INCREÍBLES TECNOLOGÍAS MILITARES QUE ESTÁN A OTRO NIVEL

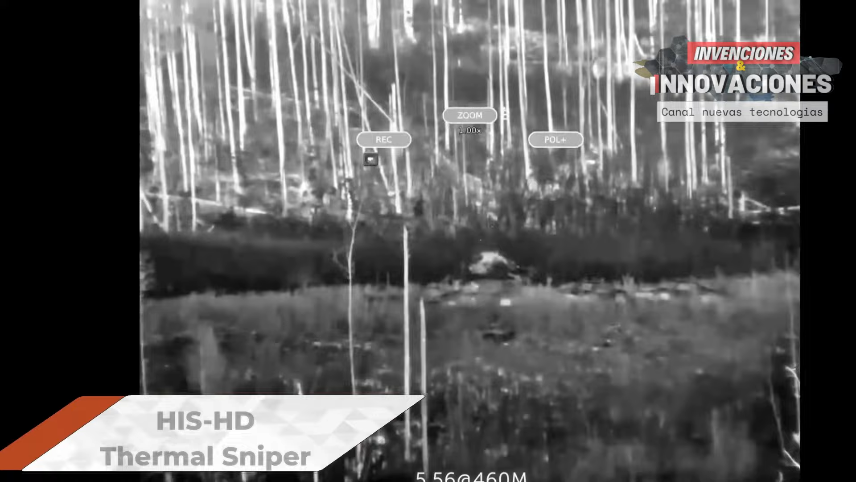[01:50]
sabías que tendrá en flor desarrolló una tecnología que redefine la precisión en operaciones de
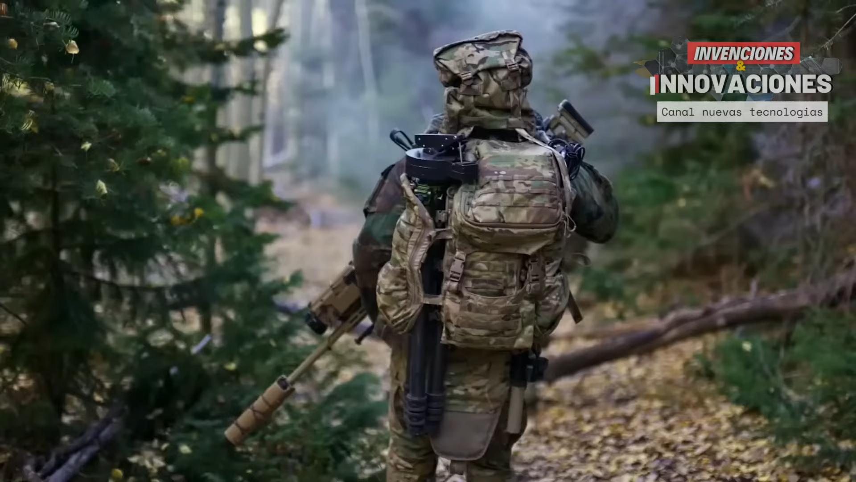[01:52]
largo alcance estamos hablando de un visor térmico
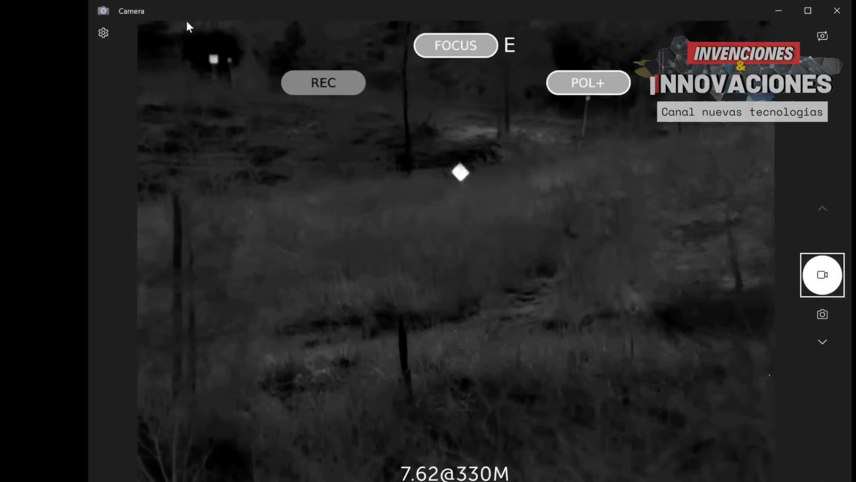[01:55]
de alta performance capaz de transformar completamente la visión nocturna y
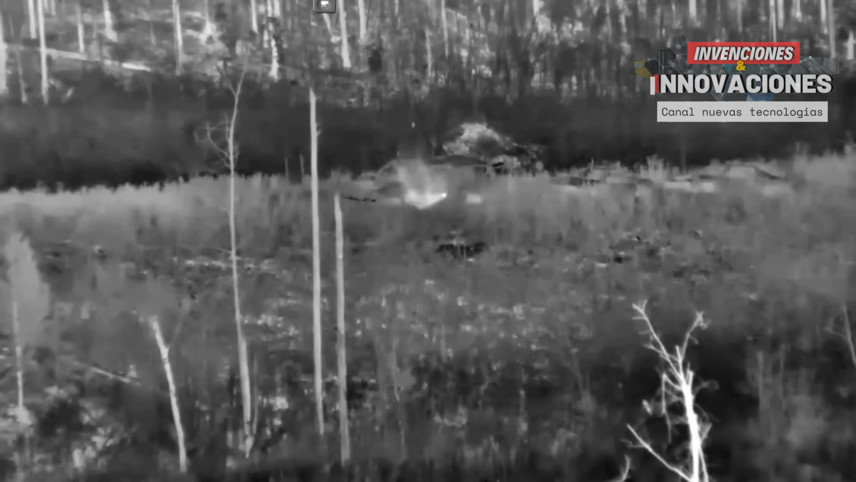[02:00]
la identificación de objetivos en ambientes oscuros o parcialmente iluminados este
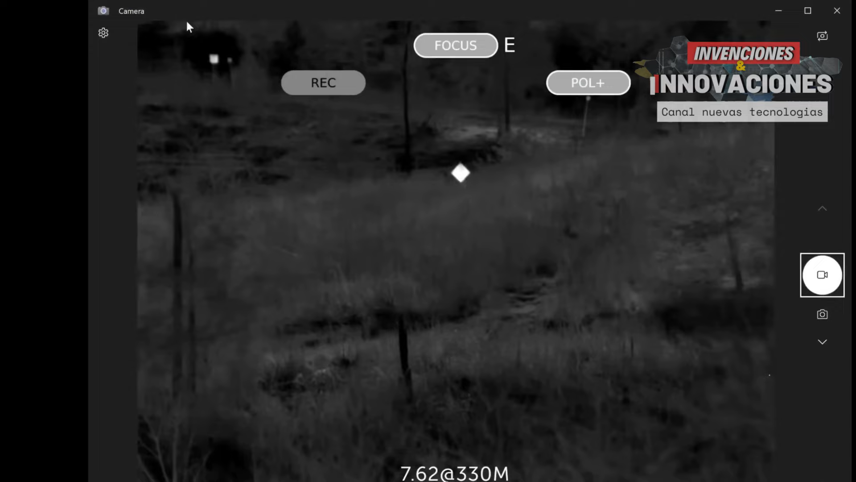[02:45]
precio a base de aproximadamente 18 mil dólares este visor ofrece un nivel de
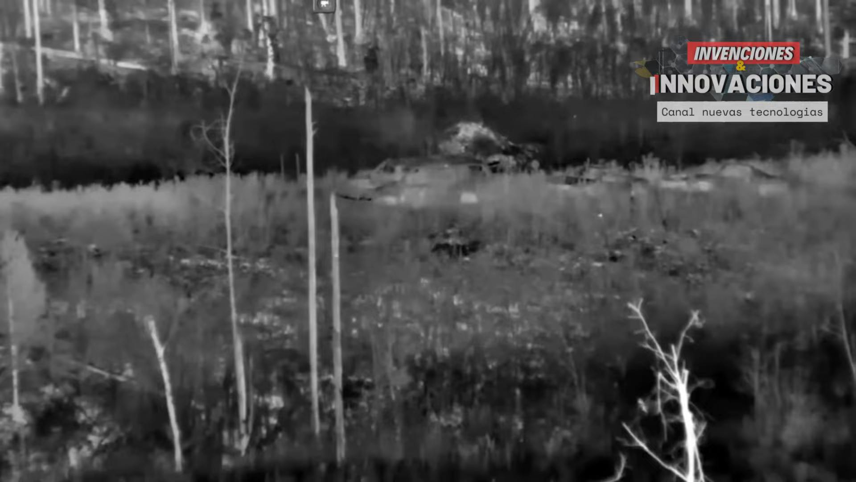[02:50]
rendimiento que puede ser decisivo en situaciones críticas la innovación de tangente y flor es otra prueba de cómo la tecnología sigue ampliando los límites de lo que es posible en términos de vigilancia y